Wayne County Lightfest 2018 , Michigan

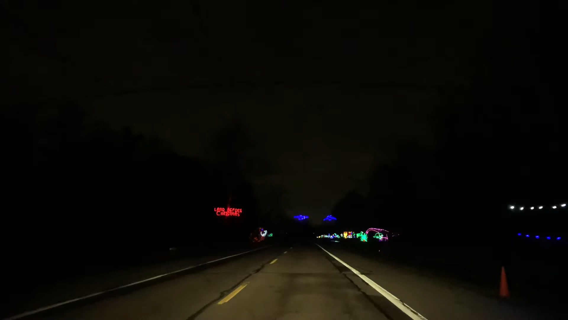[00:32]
A mammoth What is that? A mammoth A long neck Is it a really mammoth?